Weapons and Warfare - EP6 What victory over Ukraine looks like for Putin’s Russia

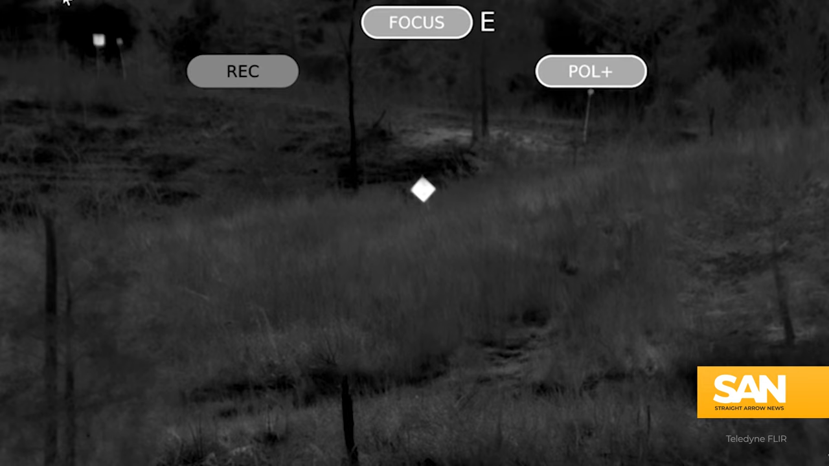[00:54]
I don't want to give too much away but you're definitely going to want to stick around for the weapon of the week because the clarity on this thermal imaging sensor is just out of this world.
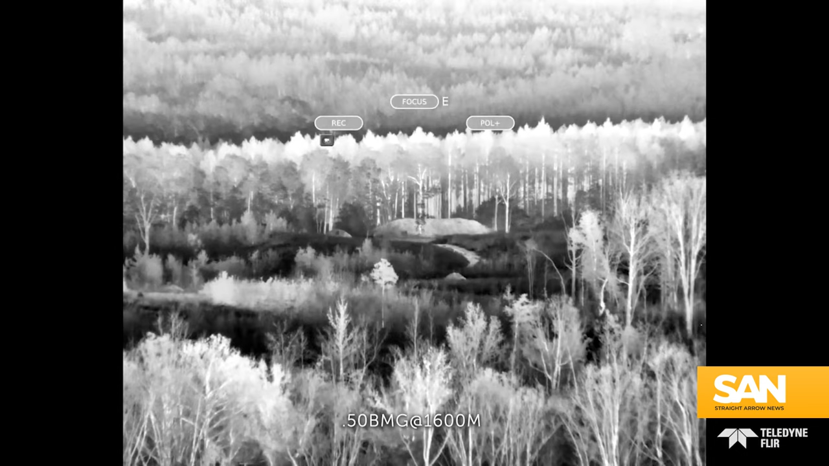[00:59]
But it wouldn't be weapons in warfare if we didn't start with some headlines from around the world. So let's go ahead and dig into it.
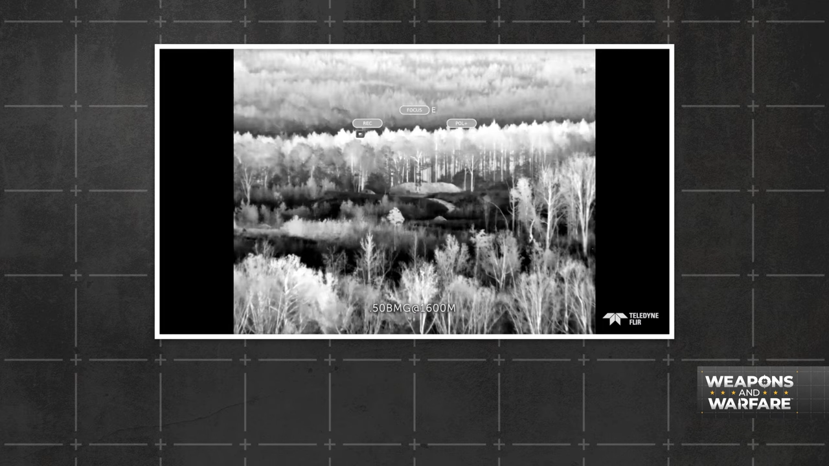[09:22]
Users can expect high-resolution views at more than 7,000 feet. That's more than a mile.
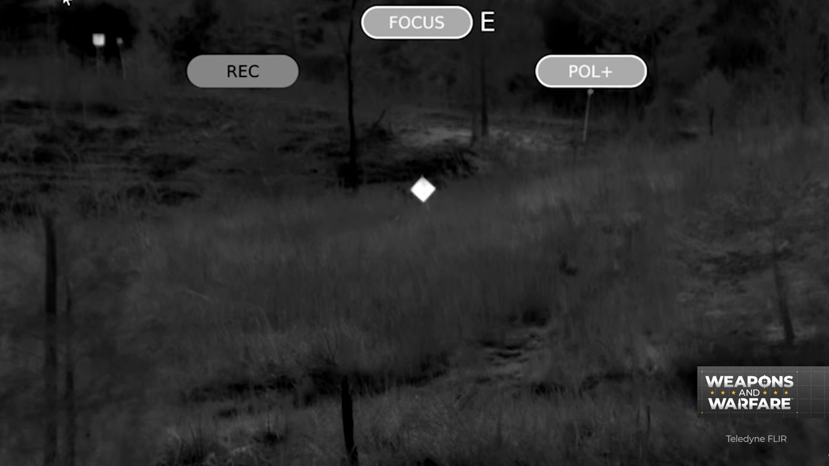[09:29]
And that high-def view means shooters are able to see fired rounds in flight,
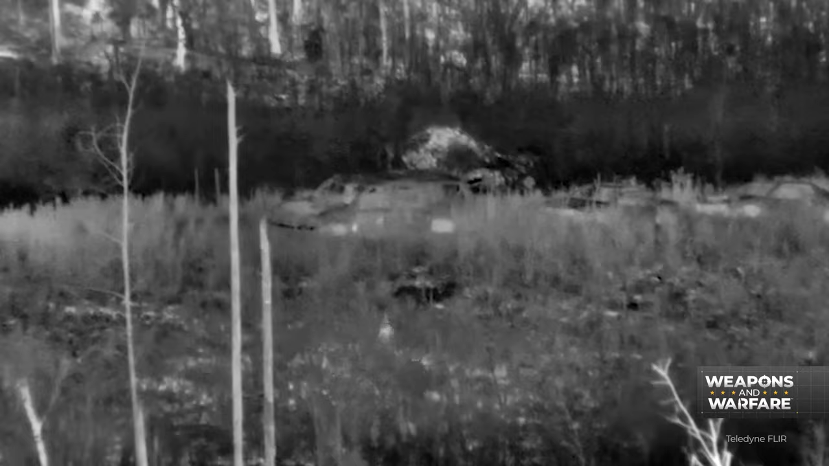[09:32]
even without tracers, day or night. That means shooters can target adjust on the fly,